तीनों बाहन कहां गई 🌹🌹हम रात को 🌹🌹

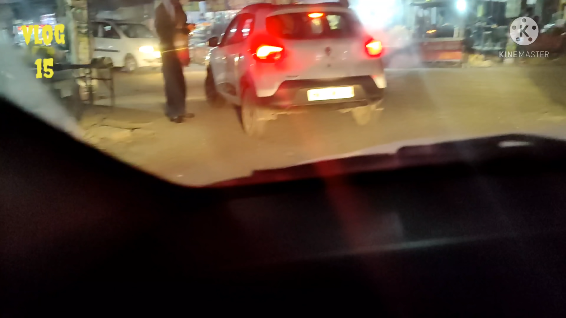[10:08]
देखो यार तो पूरे हरे पूरे धुने लाग रहे हैं, मूंगफलियां के लाग रही है इतने बड़े बड़े।
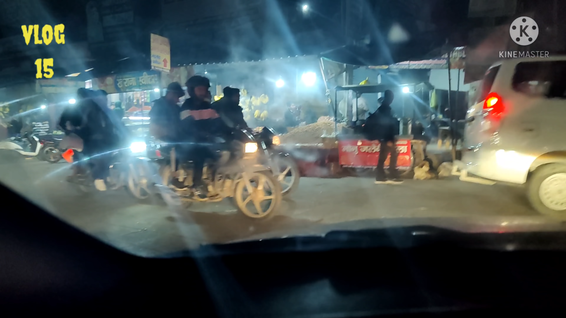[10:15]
देखो बे आए कुछ ले के मूंगफली सूंगफली पाऊंगी केले रो तो ले रहे सेब। अरे सब कुछ मिलेगा।
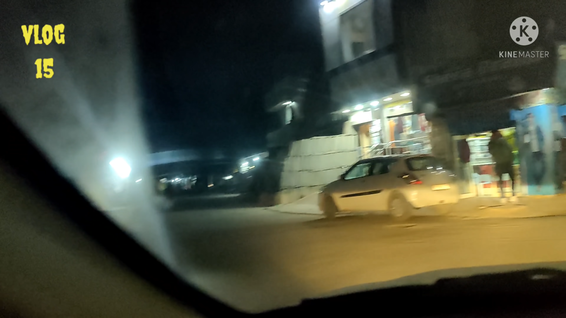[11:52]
यो जो स्टेशन कन है जो दूसरा बाजार ही आ गया सैमसंग गैलेक्सी का शोरूम है बे।
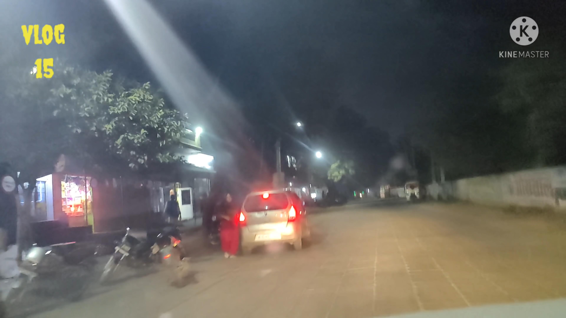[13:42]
यू आ गया बे यू पंजाब नेशनल बैंक खड़ है।